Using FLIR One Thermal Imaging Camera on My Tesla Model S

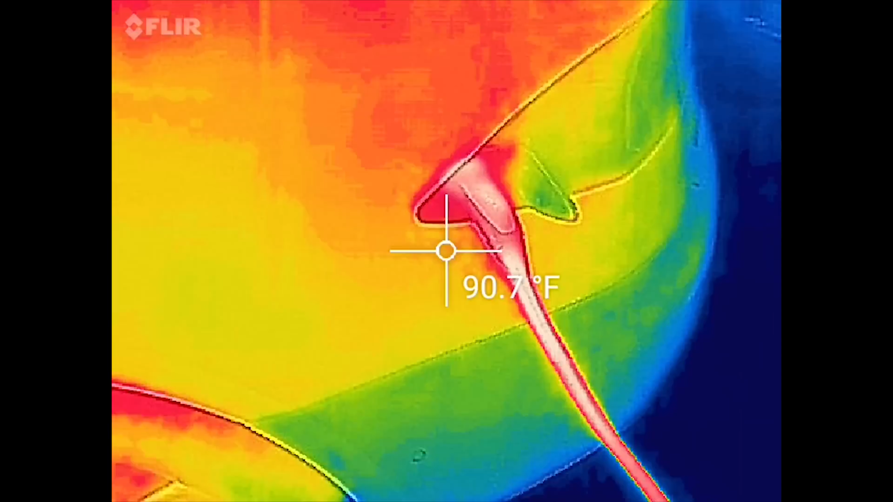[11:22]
On screen: spot 90.7°F
holding it it's not hot I mean I've been to some superchargers that are like
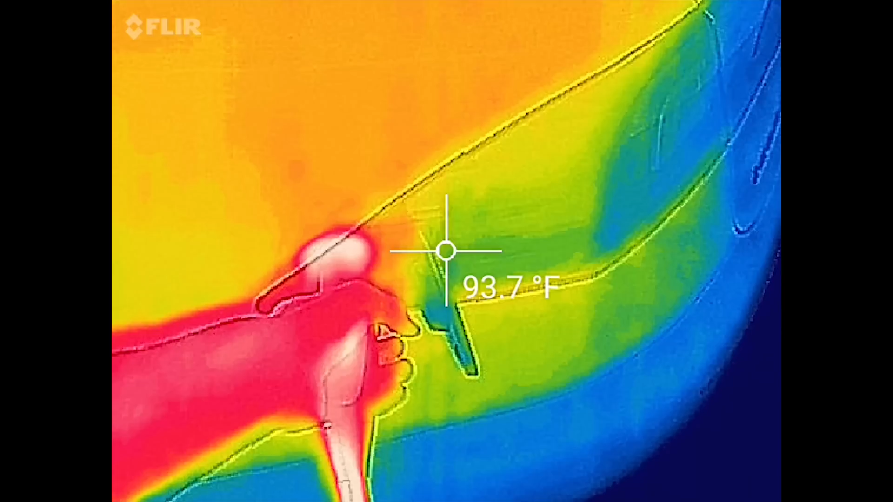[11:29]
On screen: spot 93.7°F
burn you hot this one's not bad at all nothing around here is very warm
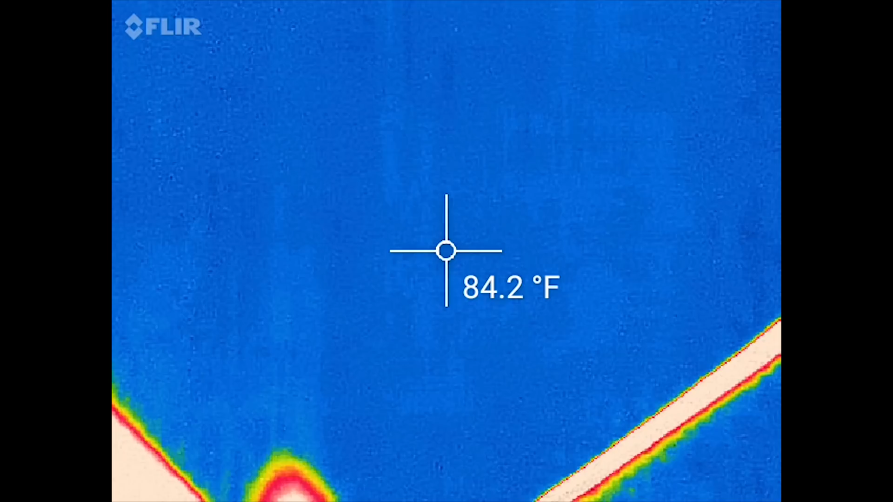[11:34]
On screen: spot 84.2°F
let's see here you can see my cable it's kind of draped right now I parked funky just so I can
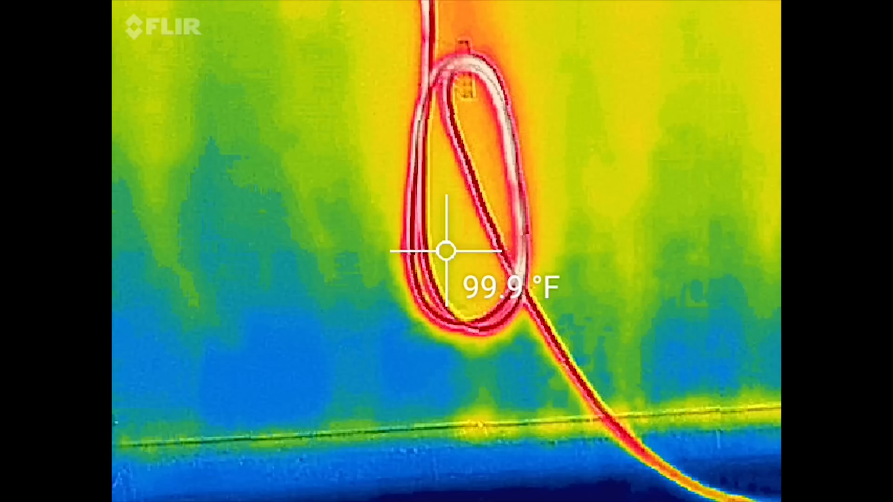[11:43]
On screen: spot 99.9°F
be able to get on both sides of the car to film this but you can see how that's kind of hanging
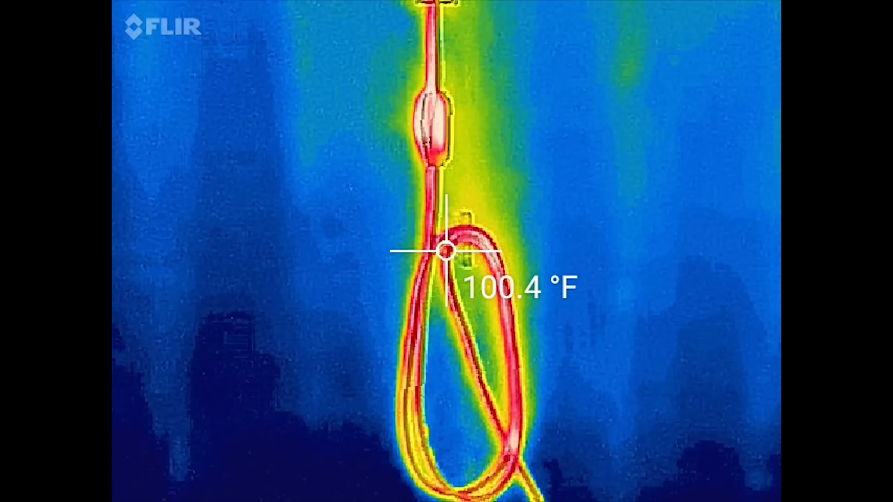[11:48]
On screen: spot 100.4°F
and
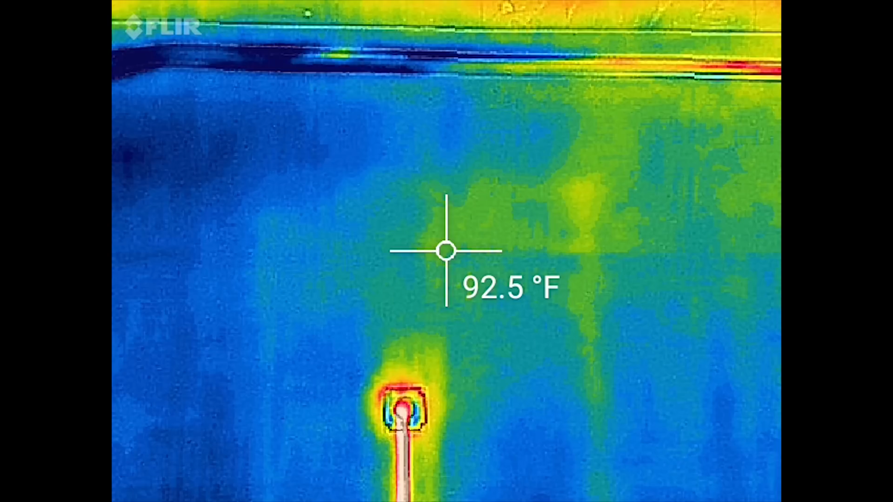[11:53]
On screen: spot 92.5°F
here we did use really thick drywall that's like fire rated so you can't
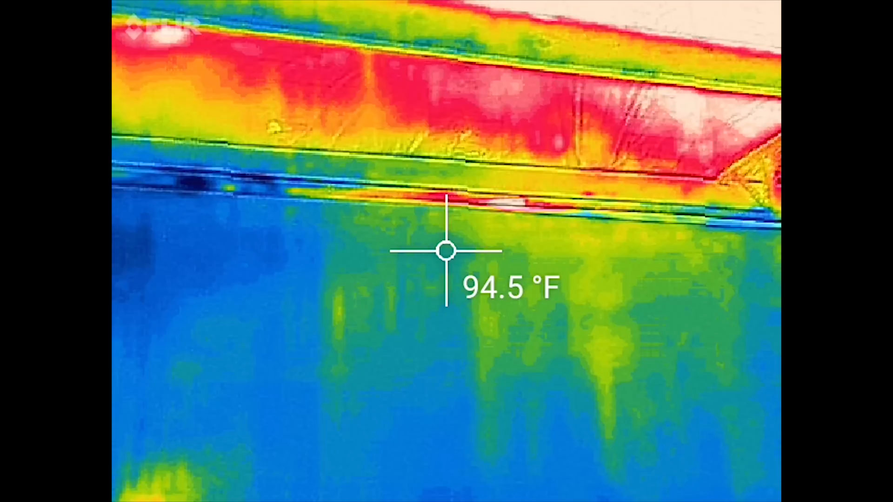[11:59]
On screen: spot 94.5°F
really see it too much up there but the cord just kind of runs along the middle there and then up and over
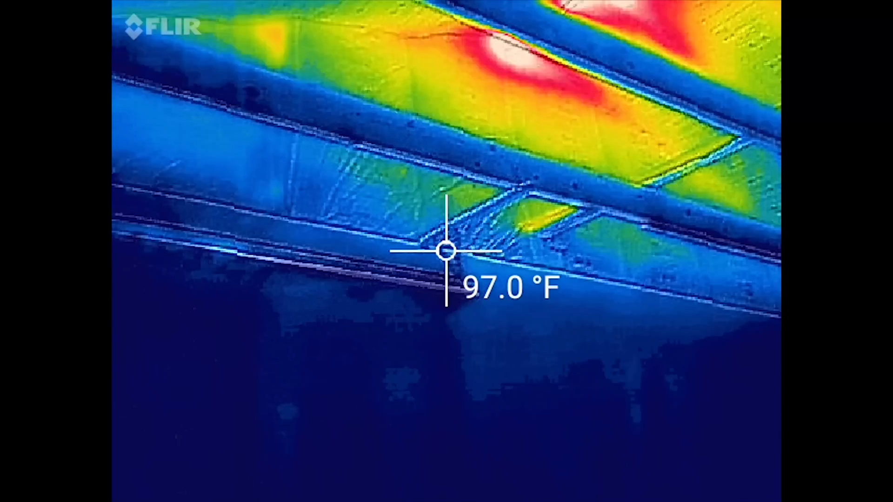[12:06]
On screen: spot 97.0°F
you can actually see though up there
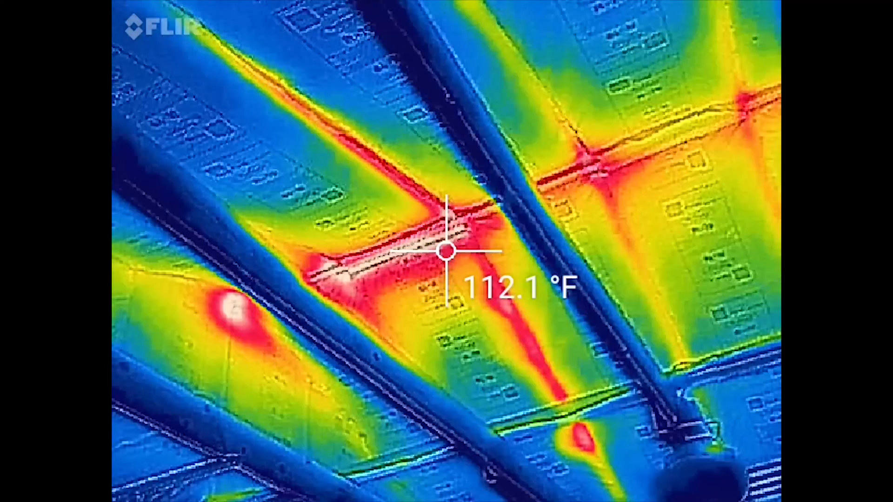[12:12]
On screen: spot 112.1°F
the weak points in my insulation job but anyhow
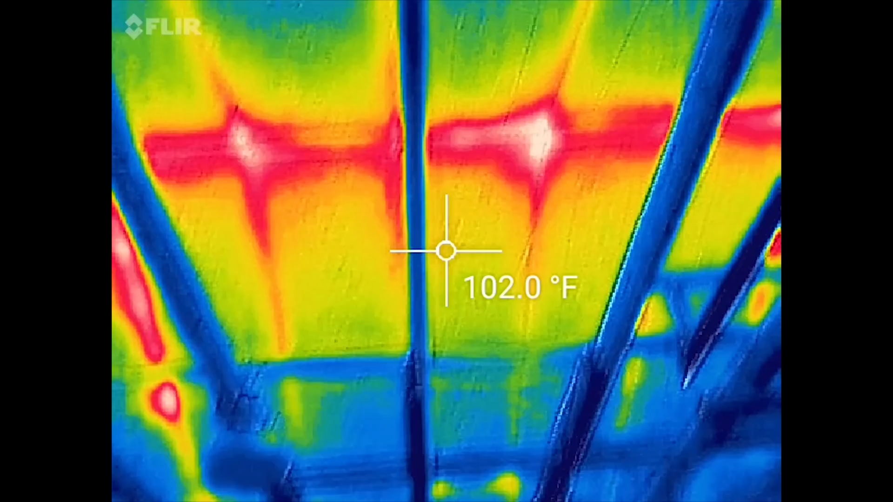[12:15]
On screen: spot 102.0°F
there you can kind of see how that looks it's kind of a cool tool
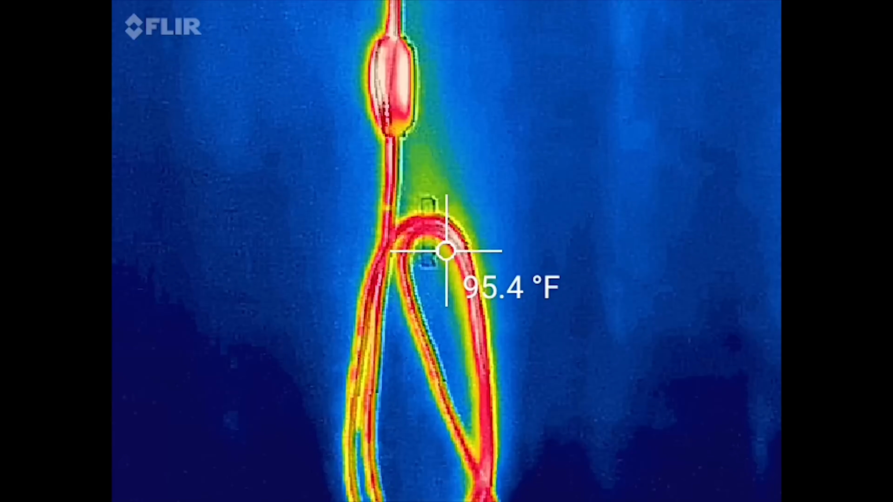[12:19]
On screen: spot 95.4°F
to be able to track
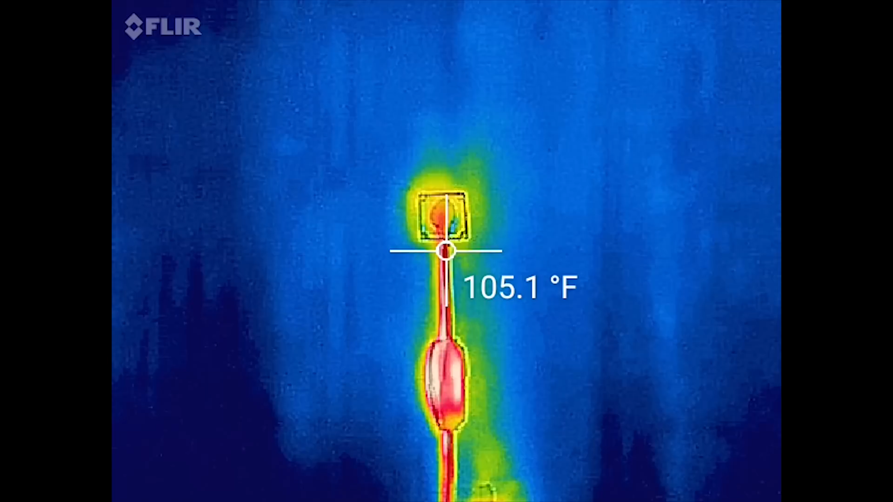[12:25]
On screen: spot 105.1°F
what's hot what's not where you have